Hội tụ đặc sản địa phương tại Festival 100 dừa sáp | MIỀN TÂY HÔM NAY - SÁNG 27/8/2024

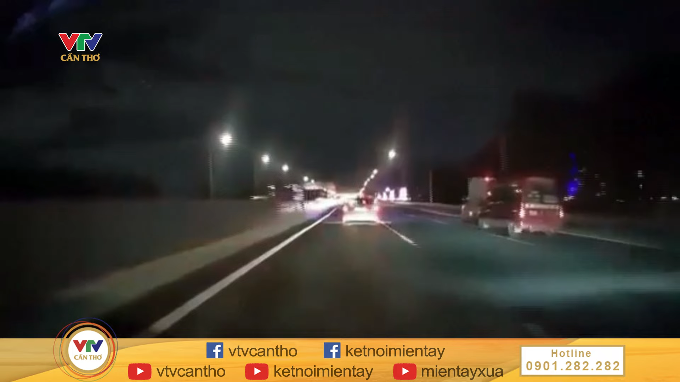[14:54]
Sự diệt xảy ra vào khoảng 19h ngày 25 tháng 8.
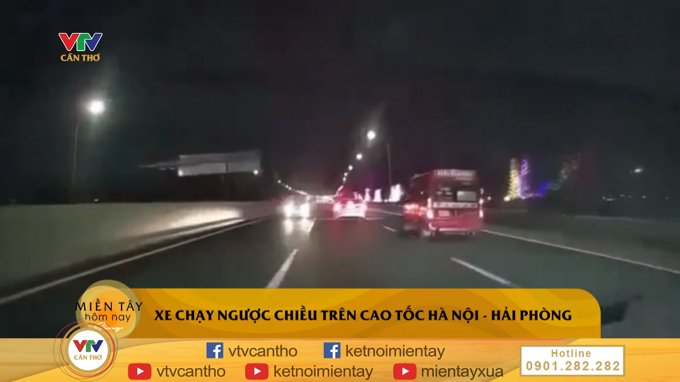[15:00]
Chiếc xe bật đèn pha lao đi ngược chiều với tốc độ rất cao. Phương tiện bật đèn pha nên không thể nhìn rõ biển loại xe. Chính xe có gắn camera hành trình cũng suýt xảy ra da chạm với xe này do tình huống quá bất ngờ. Thông tin thời tiết hữu ích cho ngày mới.